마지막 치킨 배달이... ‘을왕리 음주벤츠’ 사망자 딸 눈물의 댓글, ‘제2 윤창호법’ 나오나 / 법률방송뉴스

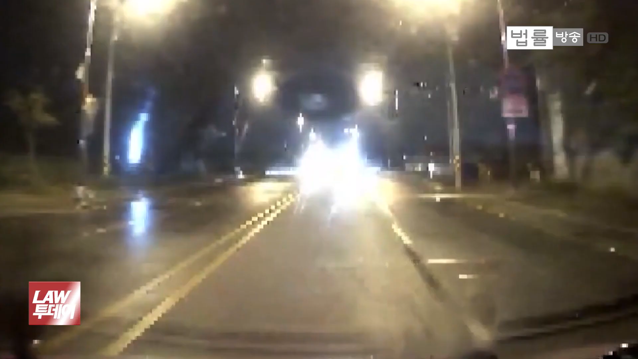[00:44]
지난 9일 새벽 인천 의락리의 한 도로, 교통사고 현장을 발견한 목격자들이 다급한 목소리로 외칩니다.